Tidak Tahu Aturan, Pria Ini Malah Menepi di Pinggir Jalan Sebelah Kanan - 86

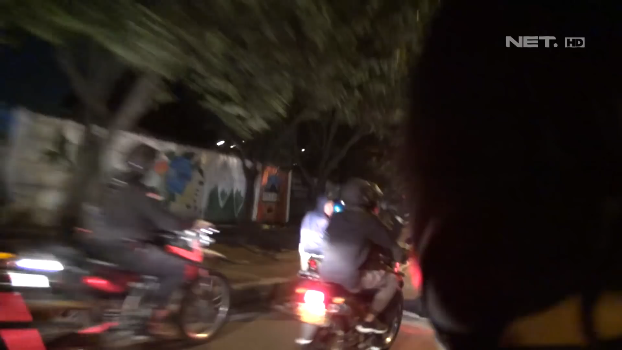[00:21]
Sesampainya kami melewati jembatan 1 di Juanda, kami melihat ada remaja yang berbonceng 3 tidak memakai helm. Oke, pacaran tadi iya.
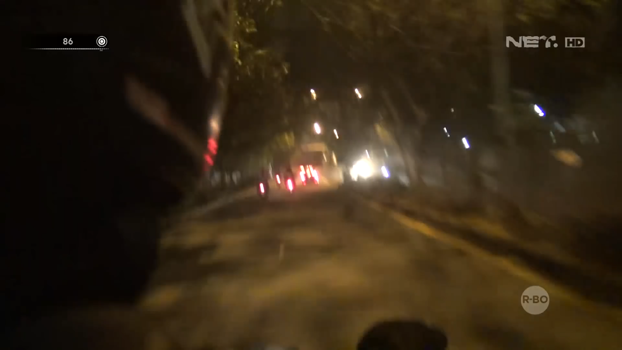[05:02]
Tidak jauh dari lokasi, kami menemukan seorang pengendara yang berhenti di tengah jalan.